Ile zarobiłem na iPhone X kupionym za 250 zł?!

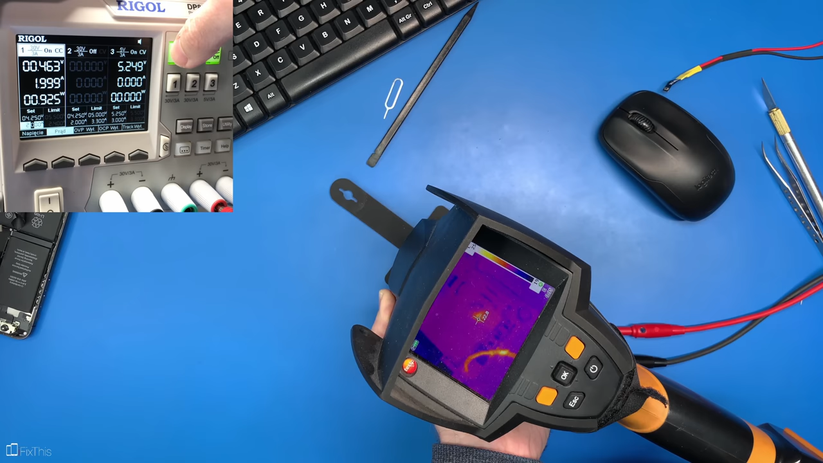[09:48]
Jest element, który się grzeje. No i tak na moje oko.